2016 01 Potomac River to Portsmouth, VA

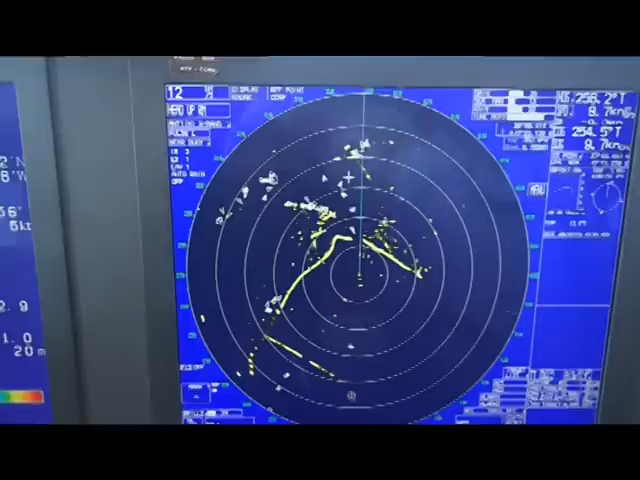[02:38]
So this is the radar as we're entering Norfolk. Awful lot of traffic, lots of AIS targets there. And we expect it to get a little busier as we head up the river.